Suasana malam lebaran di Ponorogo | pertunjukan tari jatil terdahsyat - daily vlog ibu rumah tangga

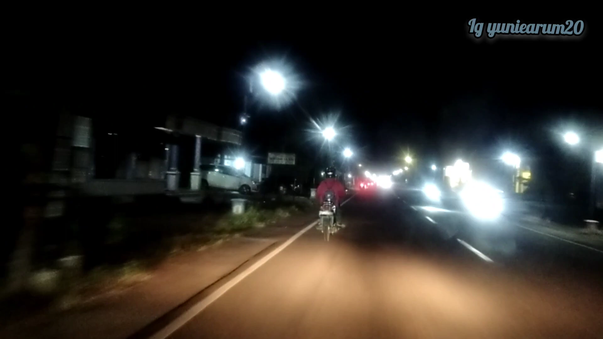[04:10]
tapi ada banyak lagi ya teman-teman di alun-alunnya itu. Tapi waktu udah semakin malam, aku nggak puter-puter ya, langsung aja menuju ke tempat jadilannya tadi. Nah ini jalan pulang ya teman-teman, seperti ini keadaan di kota itu ya. Karena kota Ponorogo itu bukan kota sebesar Jakarta atau Surabaya ya, yang terang benderang ya, ya gelap seperti ini.